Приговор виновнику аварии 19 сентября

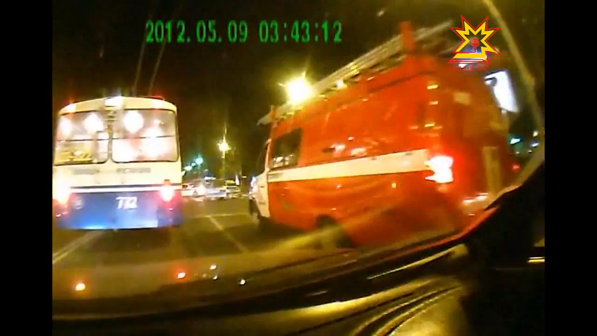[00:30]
что сотрудник полиции, управляя служебным автомобилем, нарушил правила дорожного движения, не снизил скорость, не убедился в безопасности маневра и столкнулся с другим автомобилем.